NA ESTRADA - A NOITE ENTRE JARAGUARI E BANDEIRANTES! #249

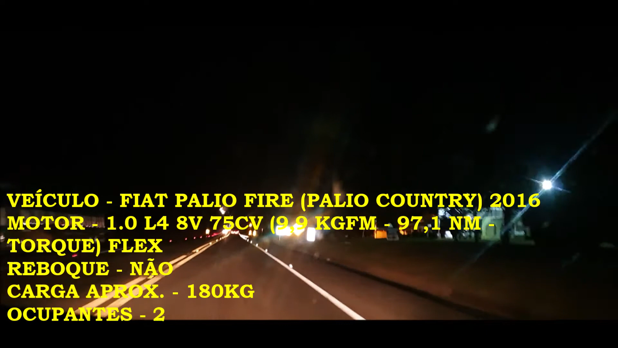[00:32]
estamos aqui na cidade de Jaraguari, Mato Grosso do Sul e a gente vai rodar um pouquinho aqui na BR-163 e
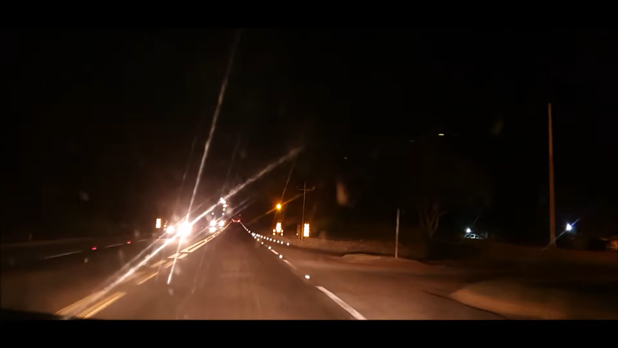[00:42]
vocês vão dar uma olhada como é que é ela à noite, no trecho entre Jaraguari e Bandeirantes, tá? Essa é uma rodovia de concessão da CCRMS Via, consórcio aí que administra essa rodovia. Vocês vão acompanhar comigo agora à noite como é que é a bordo do Palio.
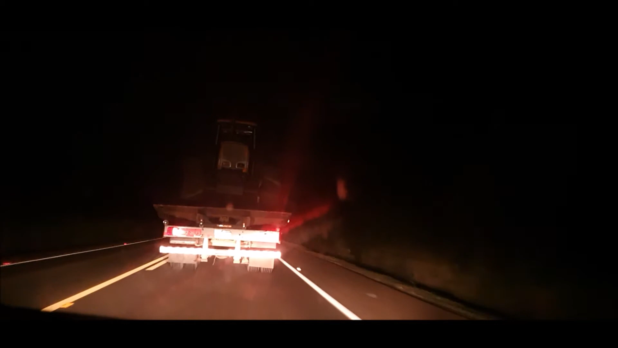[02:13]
Palmetão aqui. Esse aqui tem um Ford, né?
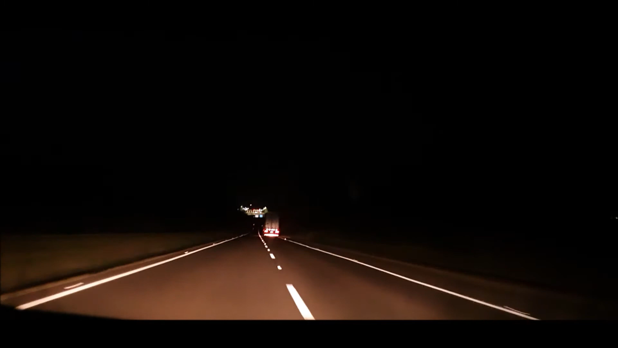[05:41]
Mesmo na parte de pista simples, ela é bem sinalizada. Olha. Aqui é 6 e 10 o pedágio, tá? A carro. Essa estrada aqui, você passa por muita caminhonete bacana. Hoje mesmo ali, logo que eu saí de Campo Grande, eu passei por uma...